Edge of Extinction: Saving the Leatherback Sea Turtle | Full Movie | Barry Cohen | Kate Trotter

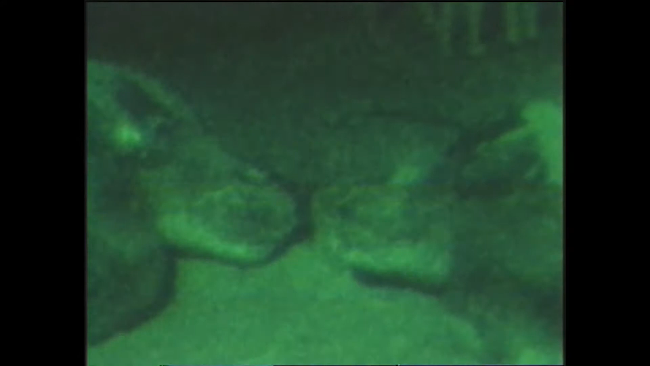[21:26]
Captured by a special infrared camera is the rare sight of leatherbacks close together.
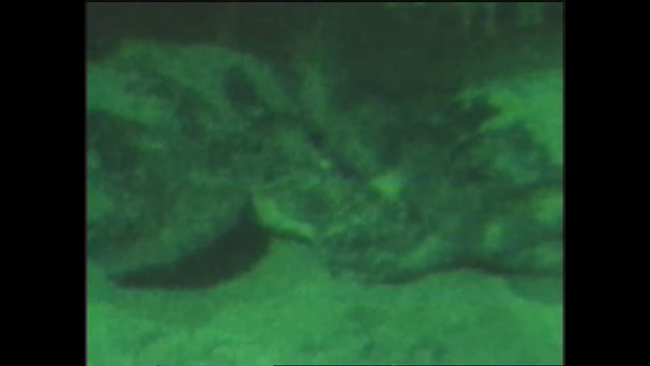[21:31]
They've come to nest near midnight, prime turtle time. By night's end, some 35 or more turtles will have nested on this beach.
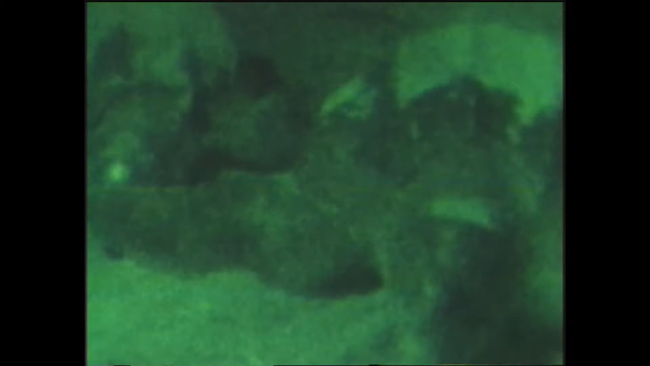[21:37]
Once egg-laying begins, turtles aren't bothered by lights.